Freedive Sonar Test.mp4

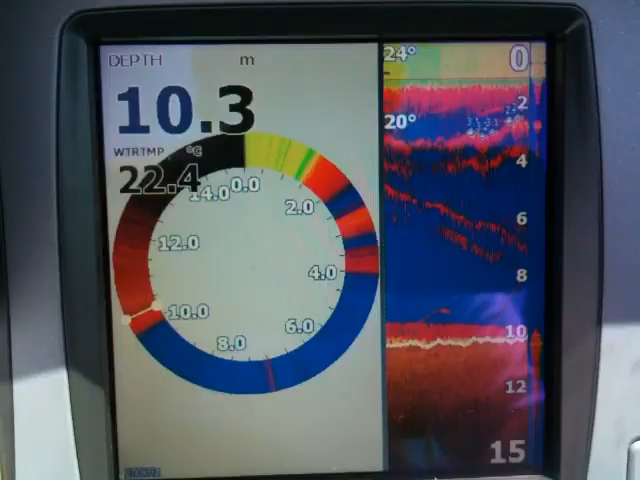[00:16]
On screen: depth 10.3 m, water 22.4°C
This is 200 kilohertz minimum ping time, 2 meters from sensor.
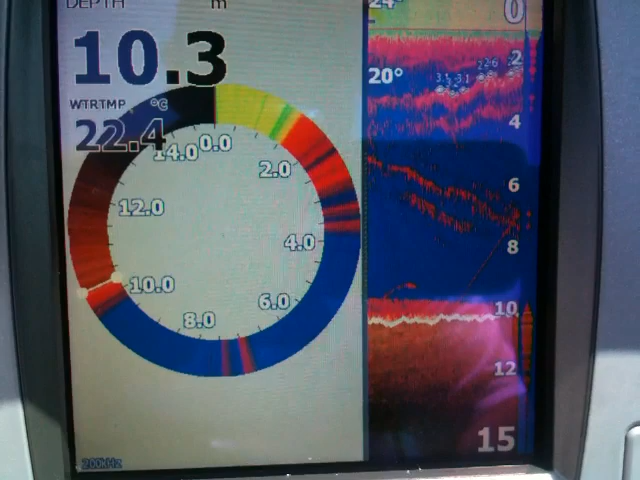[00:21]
On screen: depth 10.3 m, water 22.4°C
Go ahead.
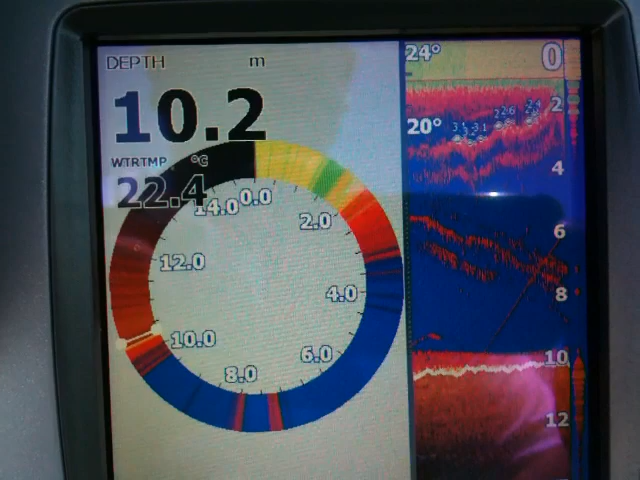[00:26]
On screen: depth 10.2 m, water 22.4°C
Looks like he's at 6 meters, 7, 8 meters. He's at the bottom, 10 meters.
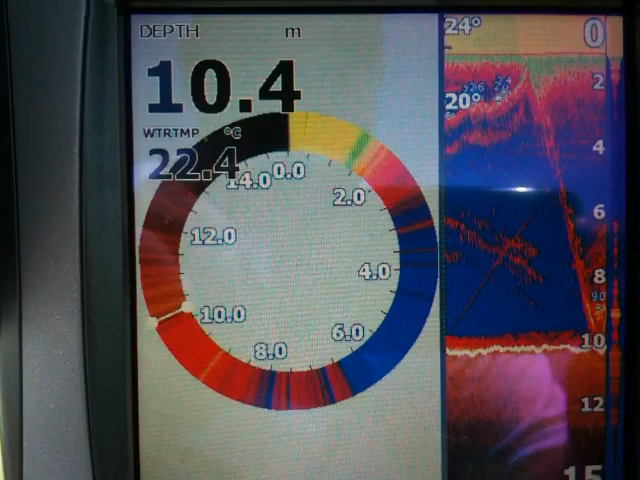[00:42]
On screen: depth 10.4 m, water 22.4°C
He's sitting around 9, now he's coming up, he's at 6 meters, he's at 3 meters, no sorry, he's coming up to 4. He's at 4 meters now.
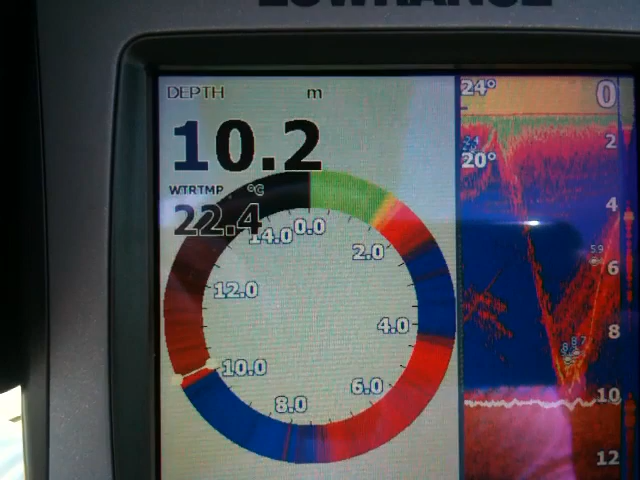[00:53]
On screen: depth 10.2 m, water 22.4°C
He's at 3, he's coming up a little faster, he's coming up to 2, really slow, and he's on the surface.
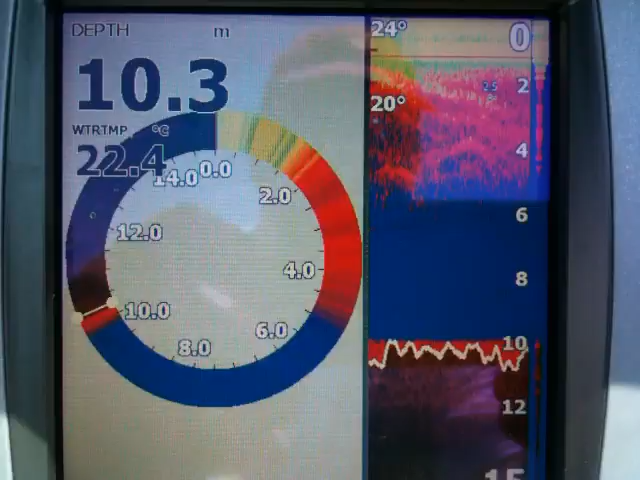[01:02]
On screen: depth 10.3 m, water 22.4°C
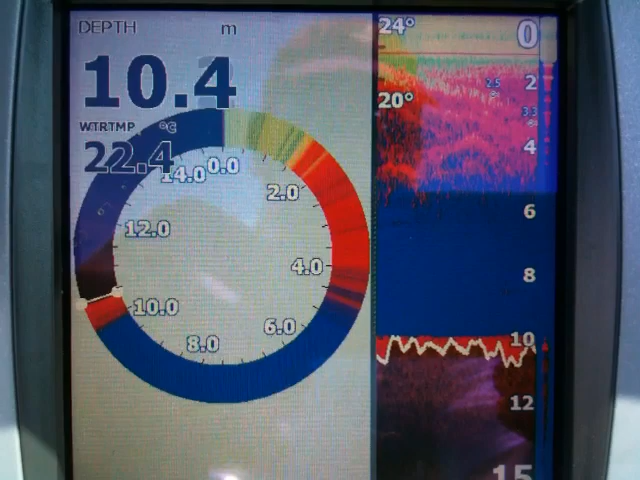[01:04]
On screen: depth 10.4 m, water 22.4°C
Test with lanyard, 1 meter, 1.5 meters from sensor.
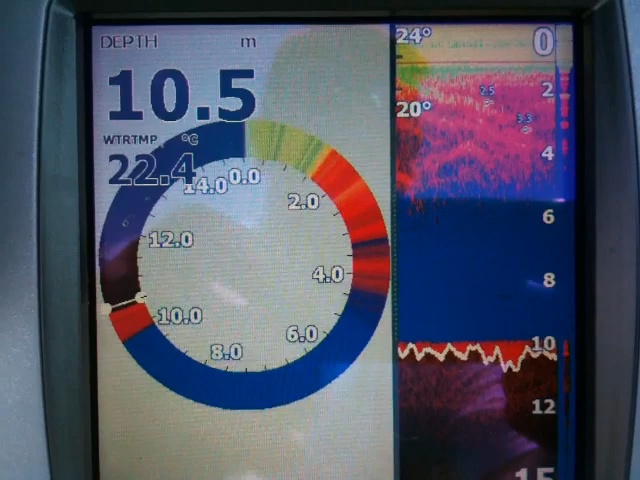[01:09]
On screen: depth 10.5 m, water 22.4°C
Yep, whenever you're ready.
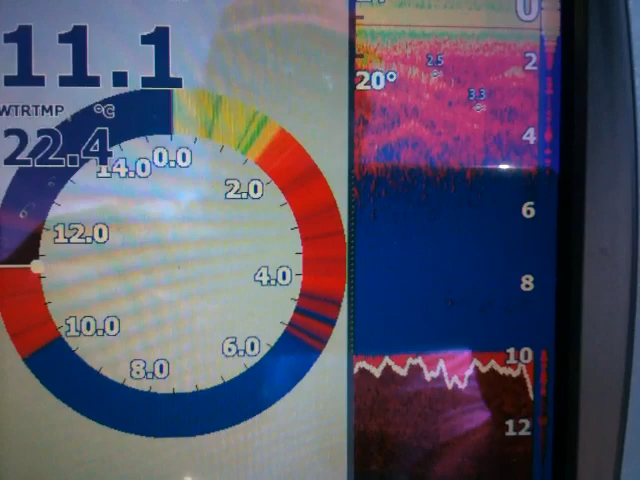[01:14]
On screen: water 22.4°C
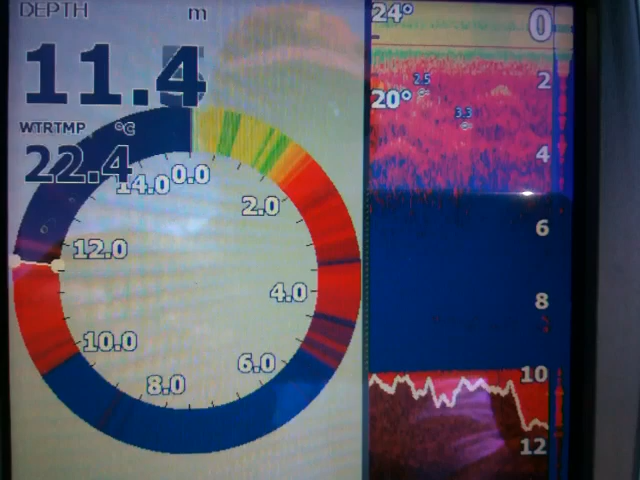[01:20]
On screen: water 22.4°C
The bottom weight is at 8 meters. He's going down, this is really good, it's showing lots of little fishies. He's at 6 meters. He's on his way back up again, he's at 6 meters, 5.
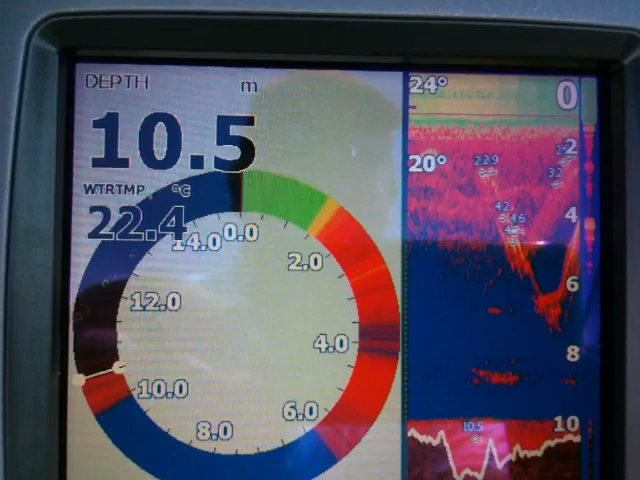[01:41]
On screen: depth 10.5 m, water 22.4°C
He's hanging out at 4 meters, he's going back down,